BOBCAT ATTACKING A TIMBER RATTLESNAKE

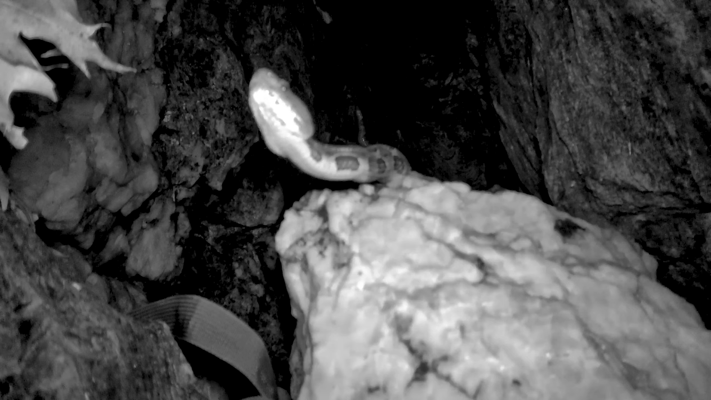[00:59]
determined rattlesnakes and subsequently buried in leaves. Now the best footage was captured at this small ledge den which included this bobcat lashing out at one of the den's occupants.
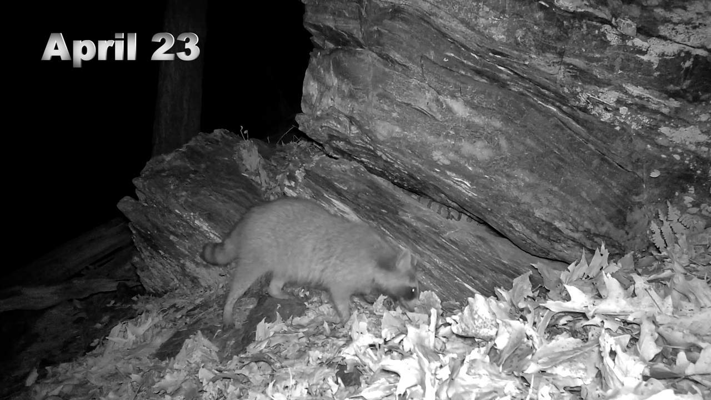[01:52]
Thankfully for this raccoon, the snakes were too chilled and lethargic to actively defend themselves and it is possible the mammal was hunting for smaller snakes. This squirrel, however, is tempting fate and really should seek out a different location to cash its nuts.
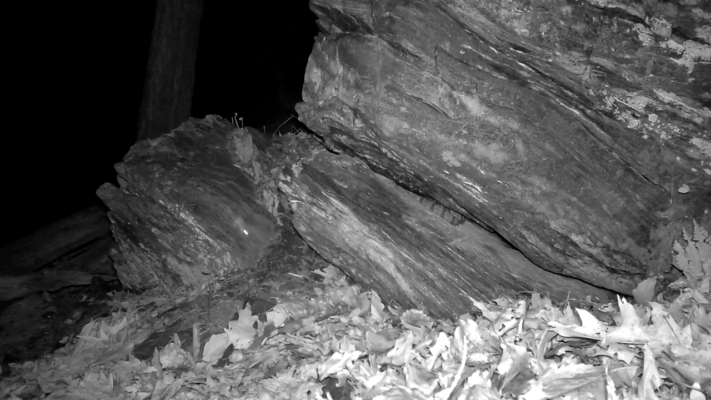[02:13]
Ah, white-footed mice everywhere all the time including scurrying about in close proximity to one of its top predators. Now, on to the bobcat.